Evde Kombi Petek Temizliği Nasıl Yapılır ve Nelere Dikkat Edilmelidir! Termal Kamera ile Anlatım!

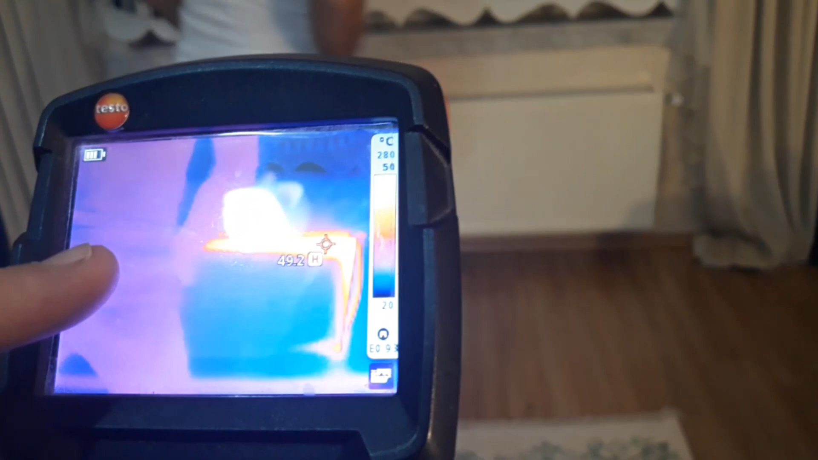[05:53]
Bakın. Şu an dur. Evet. Şu an alev gibi.
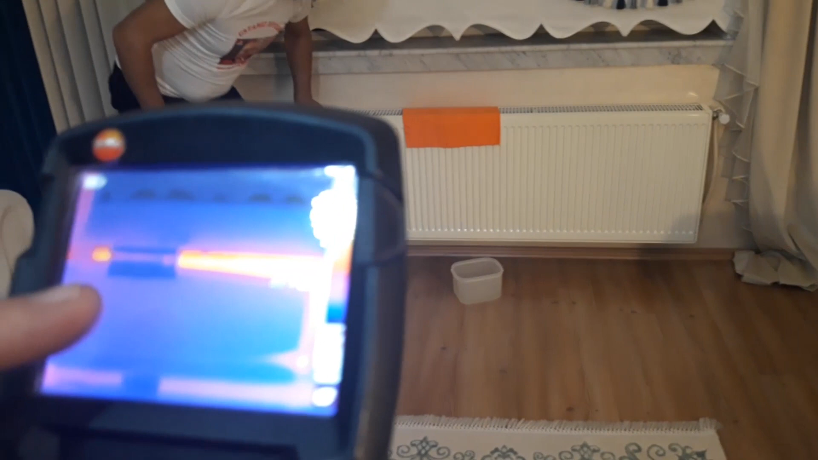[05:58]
Termal kamerada zaten gösteriyor. Bakın. Kafa sallama kısmışsın.
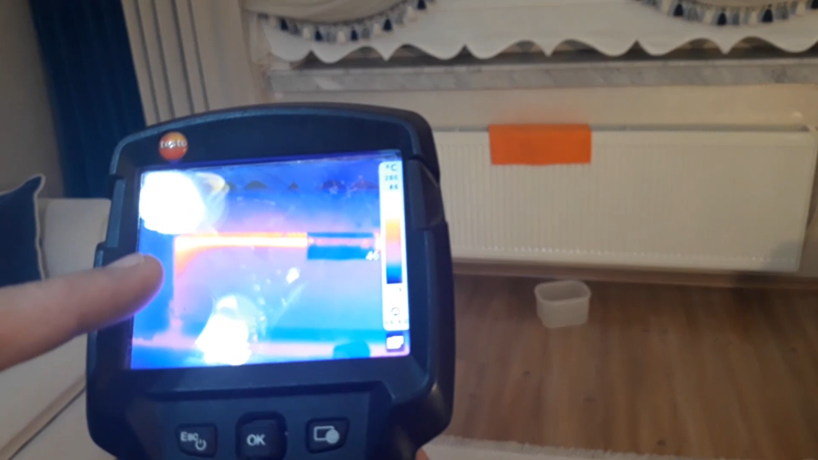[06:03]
Doğal gazdan korktuğun için kısmışsın. Peteğin en son noktasına kadar vardı. Şu an üst kısımlar sıcak.
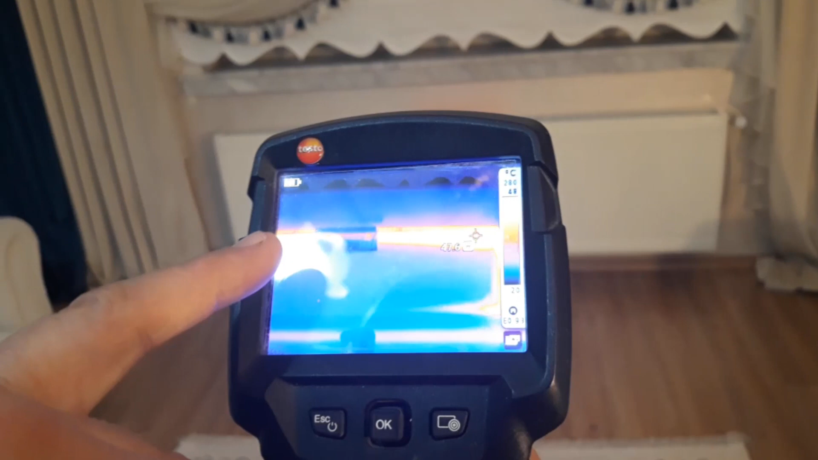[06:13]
Bu sıcaklık yavaş yavaş aşağı doğru yayılacak.
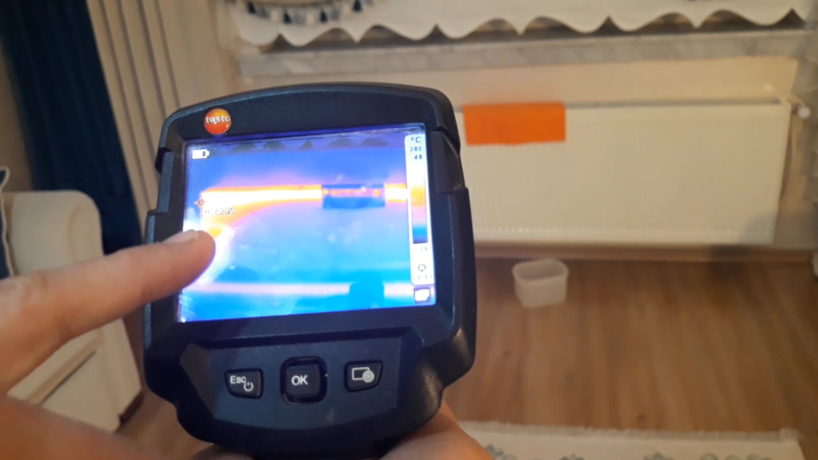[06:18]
Evet. Şu an zaten termal kameramızda da en sıcak noktayı bulan
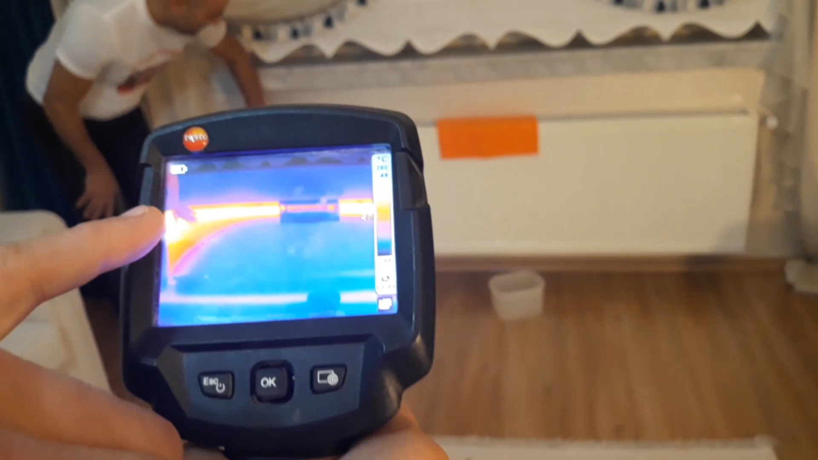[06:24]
gösterge şu an Fatih Usta'nın elindeydiği yerler.
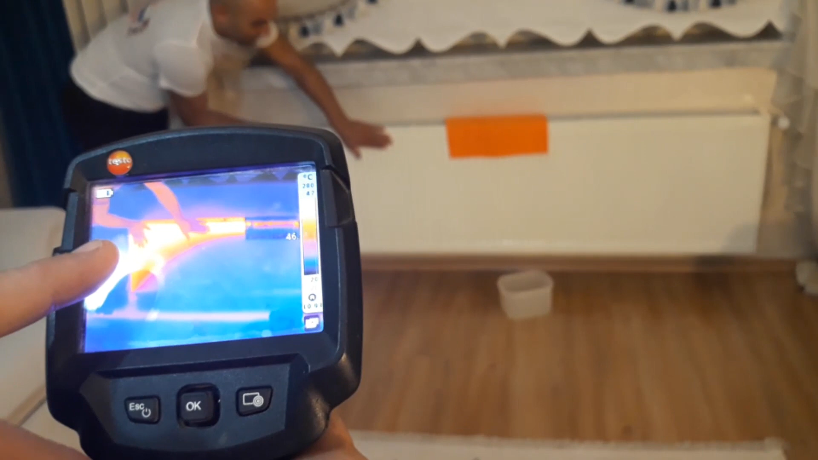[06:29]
Ali şu an burası harika ısındı. Evet. İlk açtığımız yer şurası olduğu için ısımız şu şekilde oluyor.
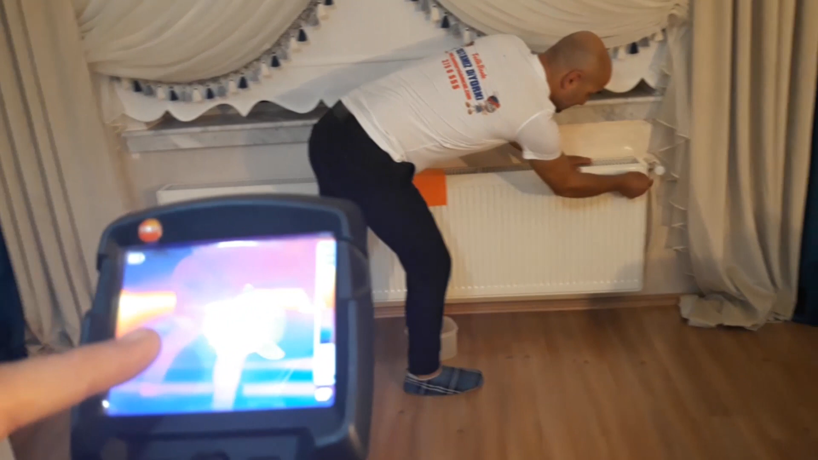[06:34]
Oradan. Evet. Oradan sola doğru ileriliyor.
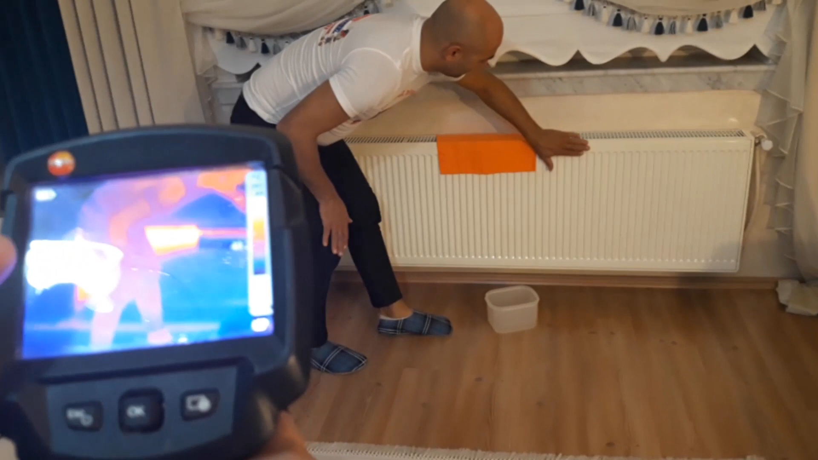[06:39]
Ve yavaş yavaş aşağı doğru yayılmaya başladı sıcaklık. Bezi artık atayım mı? Tüketicimiz inandı.
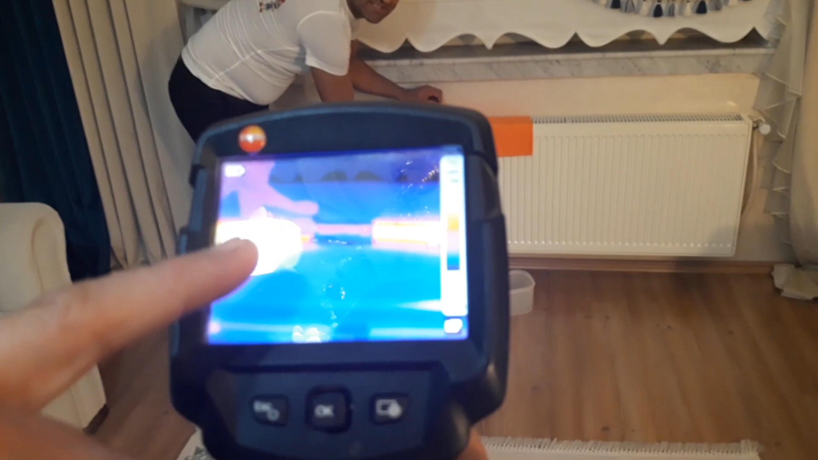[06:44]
Evet. Bezimiz soğuk suyla ıslatılmış bir bezdi.
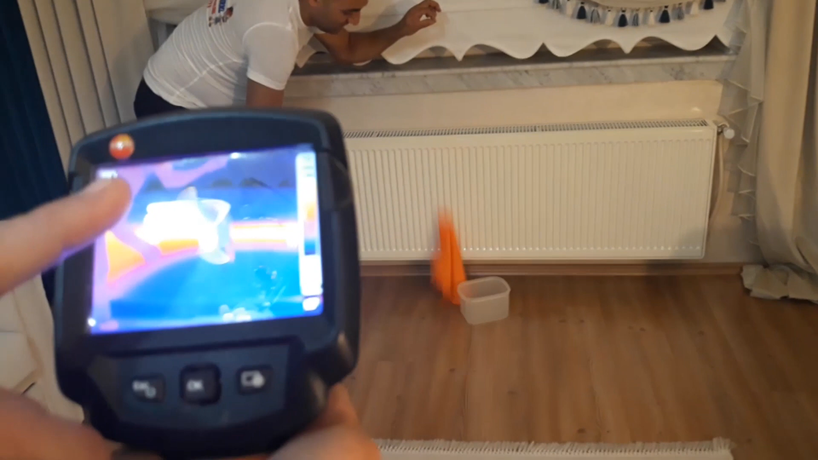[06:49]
Soğuk olduğu için onun rengini mavi olarak gösterdi.
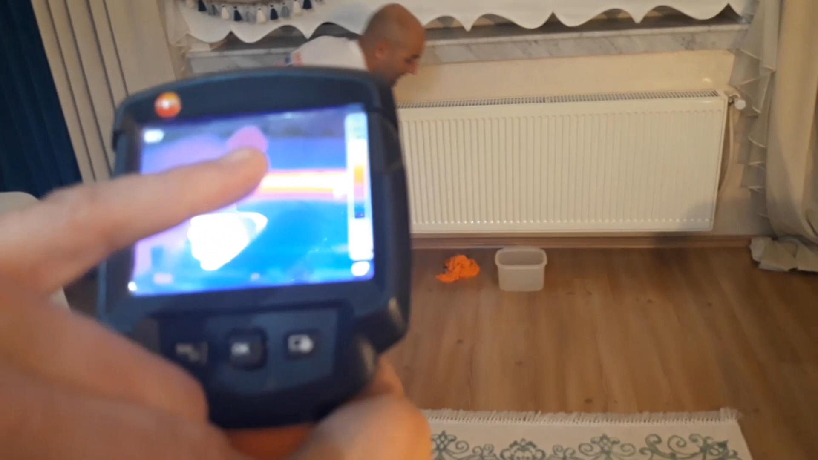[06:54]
Sıcak olan kısımlar da sarıya doğru kendini bariz bir şekilde belli etmeye başladı.
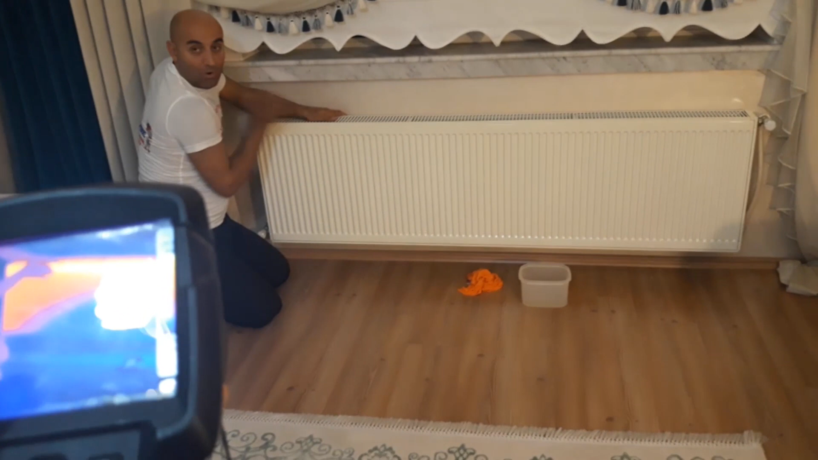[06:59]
Şu an peteğimizdeki ısı aşağı doğru iyice yayılmaya başladı.
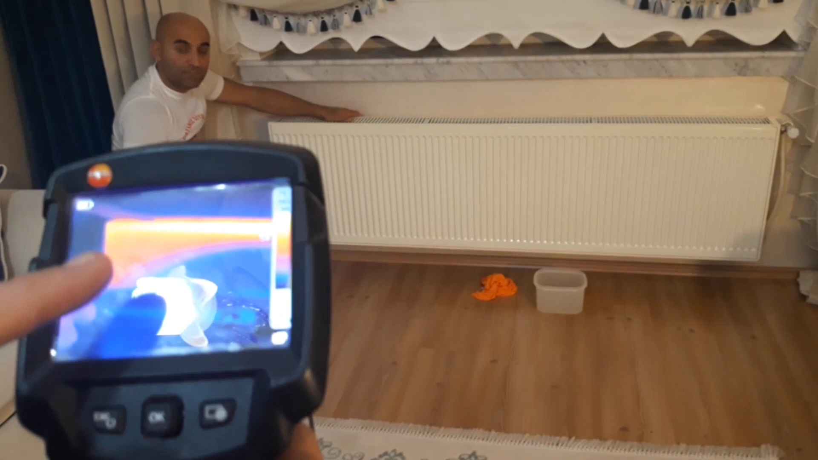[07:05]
Onu da ekrandan bakma şekilde bir görelim Ali. Evet.
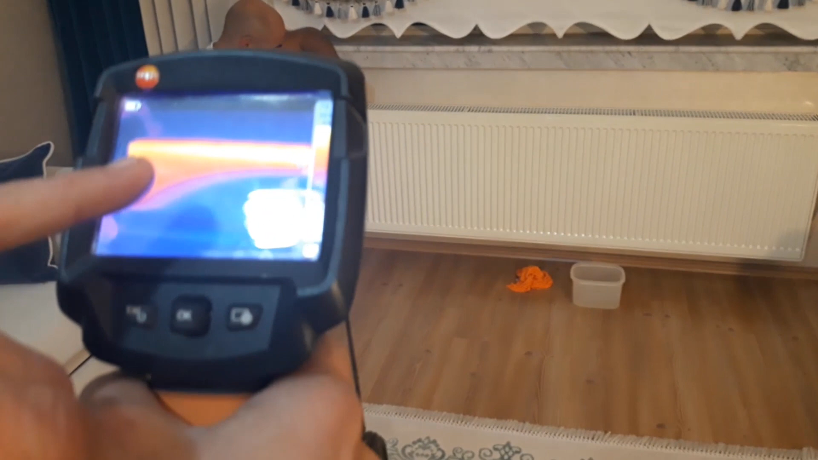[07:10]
Bu şu an peteğin temizlendikten sonraki ısısının şu şekilde aşağı kadar yayıldığının bir göstergesi olacak.
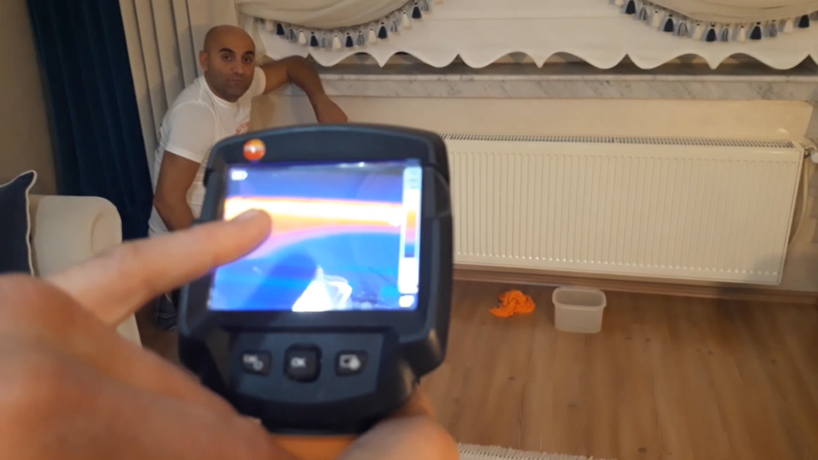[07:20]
Ve bir de randımanlı suyu devir daim etmesi. Evet.
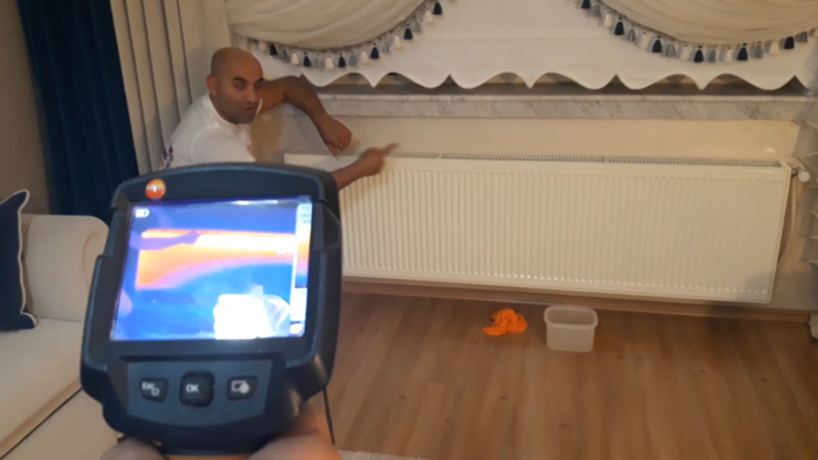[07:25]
Şu an hızlı bir şekilde takır takır takır gidiyor. Doğru mu? Evet.
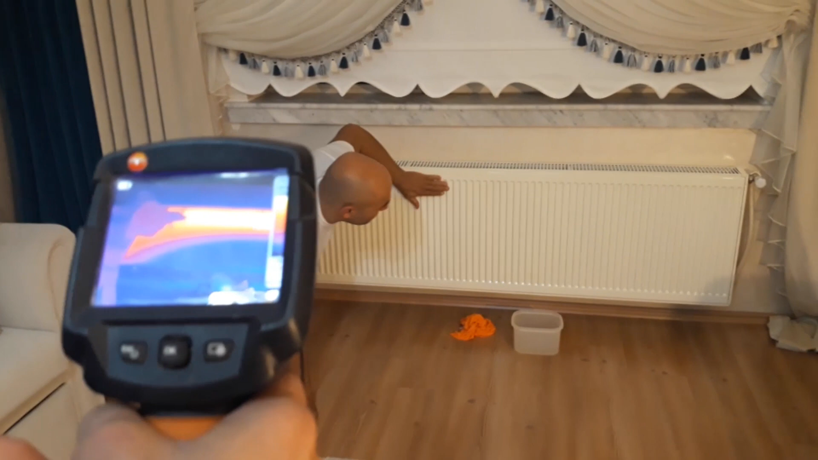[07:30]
Şimdi değerli tüketicilerimiz şundan kesinlikle bilginiz olsun. Evinize petek temizliği çağırırken benim peteğimin üstü ısınıyor alt taraf ısınmıyor. Şunu mutlaka dipnot altını çizin.